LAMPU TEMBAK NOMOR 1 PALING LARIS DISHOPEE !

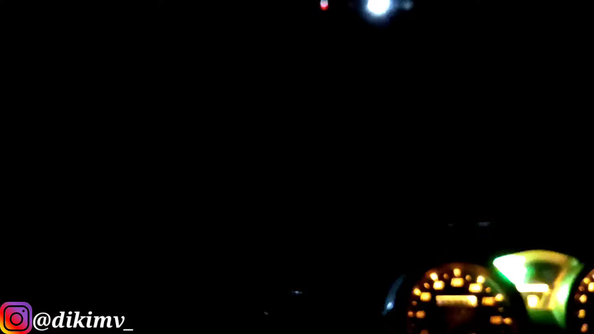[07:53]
nah kipasnya nyala dengan baik kita hidupkan untuk yang pertama ini lampu dekatnya guys kita lihat untuk lampu dekatnya seperti ini inilah alasannya kenapa dia bisa jadi lampu yang paling laris 123 on warna putih
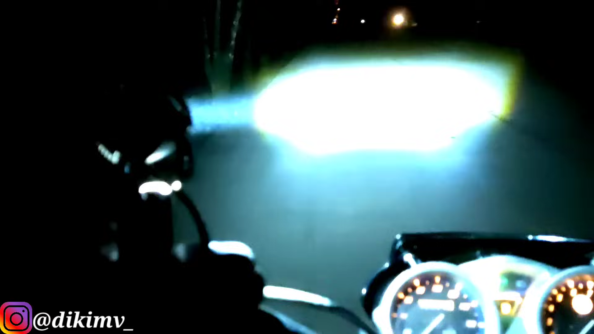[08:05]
wiiis edan sinarnya cuyis super mantap sekali cahaya yang dihasilkan dari lampu tembak
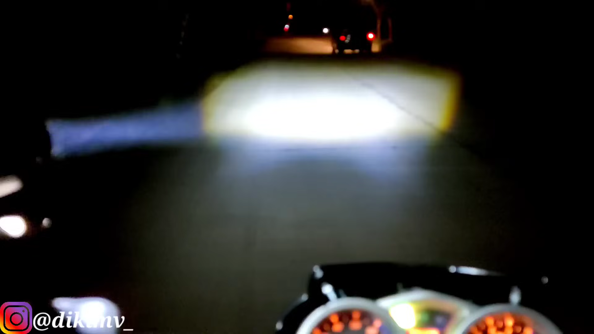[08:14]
air brake ini kenapa dia bisa jadi yang terlaris nomor 1 di shopee kalian bisa lihat sendiri sorotan cahayanya lasernya sangat tebal super tebal dan ini ukurannya cuman sejempol guys nih cuman sejempol aku nih panjangnya dan sinarnya setebel itu mantap sekali ini kalau dibandingkan dengan bilet ya ini kita hidupkan
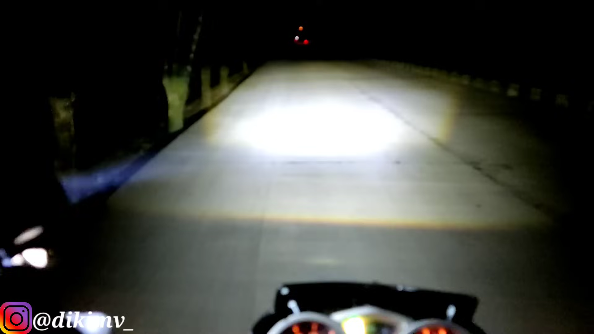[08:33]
dengan bilet nih ya sinarnya lihat ya tebelan ini guys tebelan lampu tembaknya kalau dia bilet dia lebar nih seperti ini kalau lampu tembak seperti ini ya jadi kalian bisa bayangin kalau kalian pasang dua piece itu lampu air brake ini seterang apa kalian bisa bayangin sendiri mantap kali kan ini kalau kita matikan nih posisi low beam satu piece dari lampu tembak air brake super terang dan super mantap sekali sorotan cahayanya
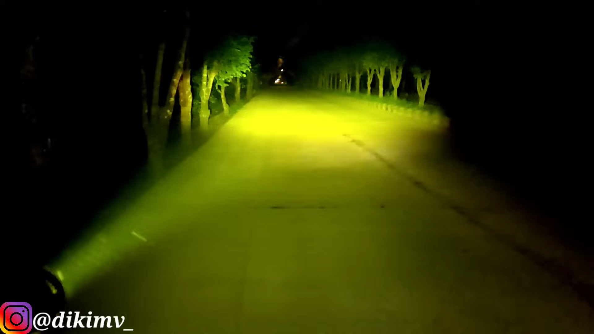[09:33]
itu untuk high beamnya tuh bisa menerangi dua jalur sekaligus dengan lampu ukuran jempol aja nih jalur sekaligus dua jalur guys ini satu jalur lebarnya di 2 meter sampai 3 meter ini kalau dua jalur di hampir 4 sampai 6 meter coy ya perkiraan kita sangat benar-benar mantap sekali ini aku turunkan karena memang silau ya guys ya buat orang jadi kita matikan untuk lampu dekatnya seperti ini sangat mantap sekali untuk lampu dekatnya untuk lampu jauhnya seperti ini
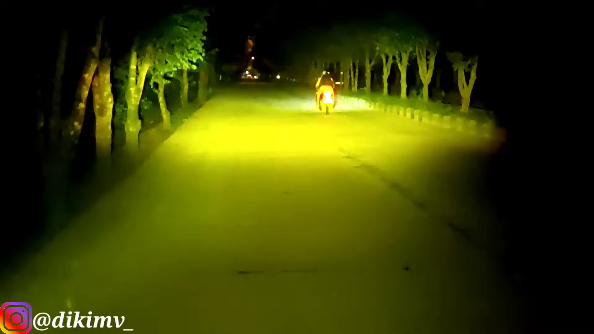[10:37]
kalau buat ngedim bisa guys nih kalau buat ngedim ya tuh
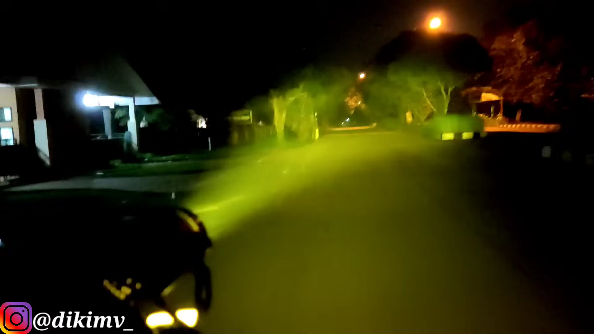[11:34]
terang banget dan warna punyinya sangat pekat banget sehingga mampu menerangi dua jalur sekaligus yang lebarnya ya 6 meteran cuy gila sih anjir wajar sih dia jadi
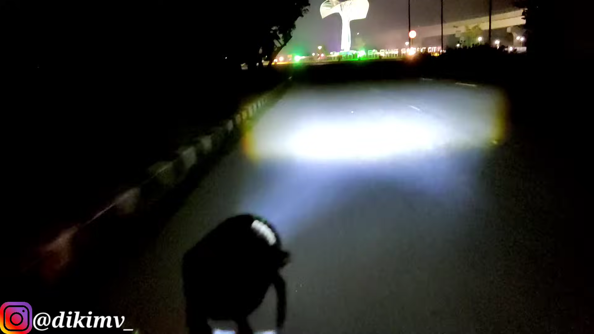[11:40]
nomor 1 di shopee untuk tingkat penjualannya disini selanjutnya kita tes di jalanan asfal atau jalan raya yang notabene jalanan asfal hitam ya dia tetap kelihatan tebal sama sekali
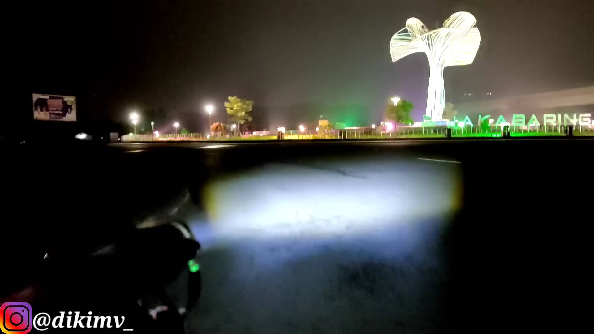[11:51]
tebalnya gak main-main cuy ya mungkin teman-teman di kolom komentar juga ada yang sudah pakai Eyebrite silahkan komentar
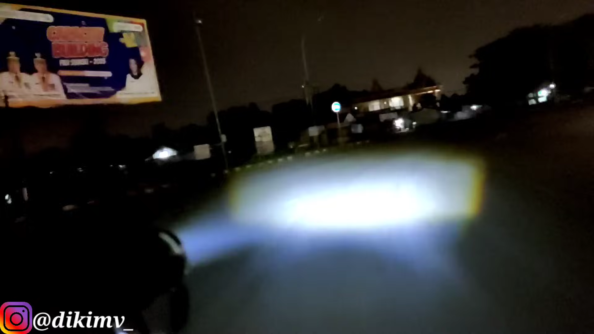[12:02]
tentang testimoninya menggunakan Eyebrite ini menurutku sih untuk nilainya sih disini 9 ya guys ya karena sudah lengkap banget dan sudah patent banget lampu Eyebrite ini dan ini posisi high beamnya seperti ini guys tuh malahan kalau untuk posisi high beam bisa menerangi 3 jalur sekaligus di jalanan asfal atau jalan umum seperti